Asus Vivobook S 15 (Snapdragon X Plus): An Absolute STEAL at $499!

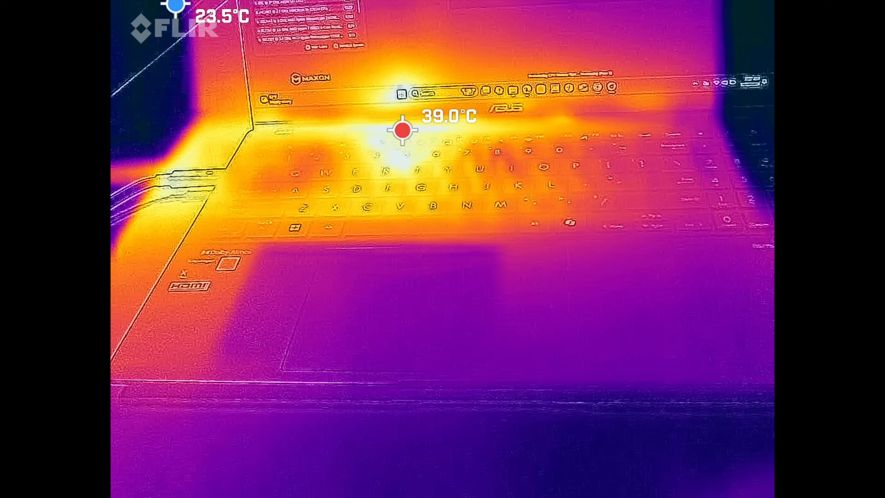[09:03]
of hot spots here and there when i was pushing it under heavy load but when i was doing my everyday tasks microsoft office email web browsing consuming media it stayed relatively cool throughout
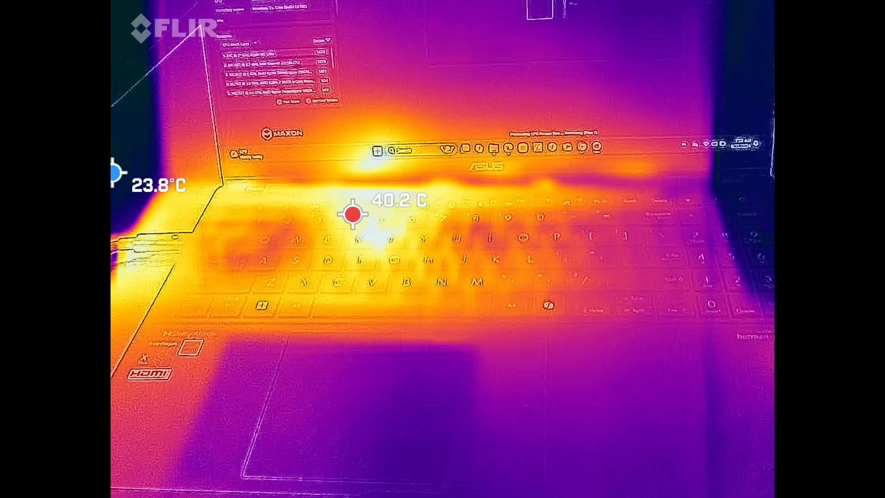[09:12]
especially where you place your fingers on the keyboard not an issue
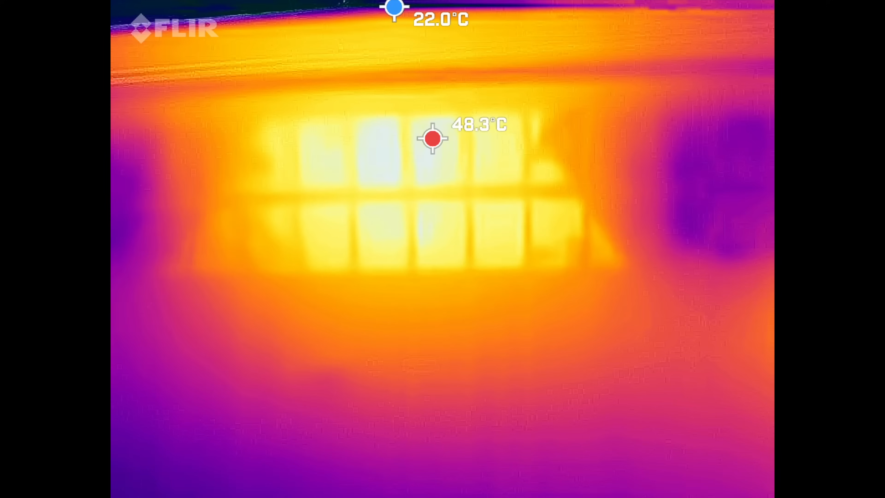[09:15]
On screen: min 22.0°C
and then it also stayed relatively cool on the bottom but between the fans i noticed it got
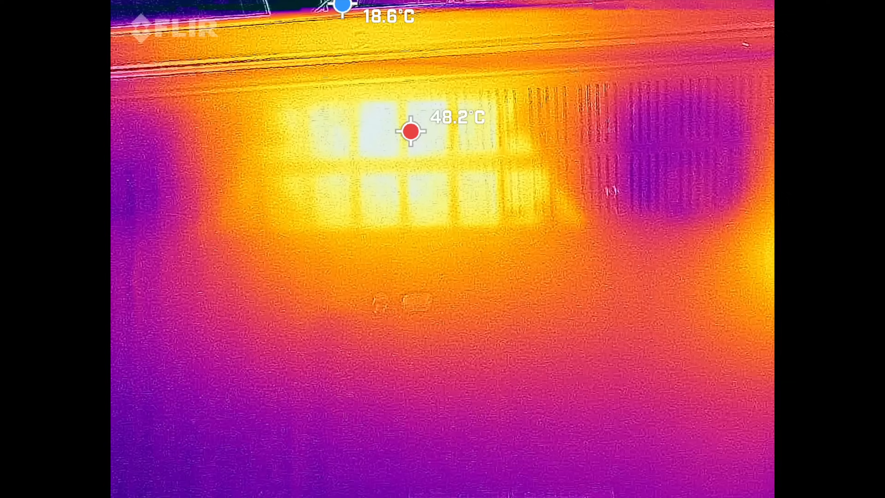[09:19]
On screen: min 18.6°C
about 49 degrees
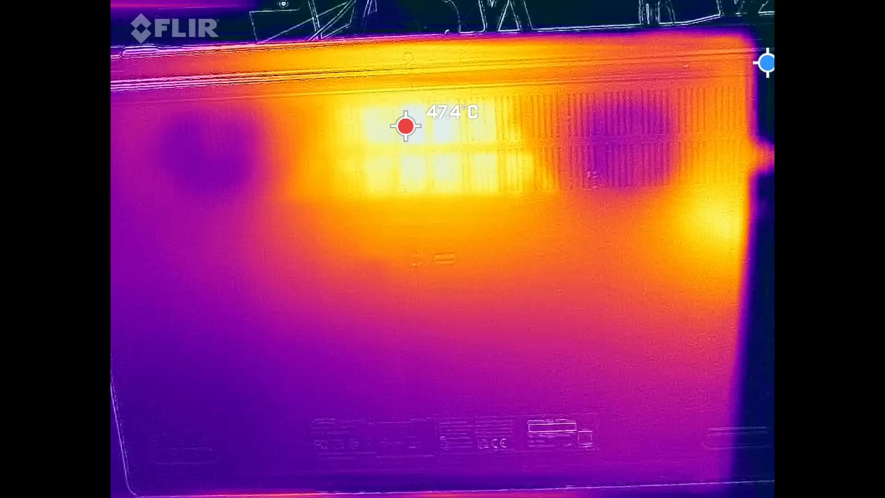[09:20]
celsius but other than that and that's of course when you're pushing this under heavy load but other than that it didn't get overly hot now when i measured the fan noise under load it actually got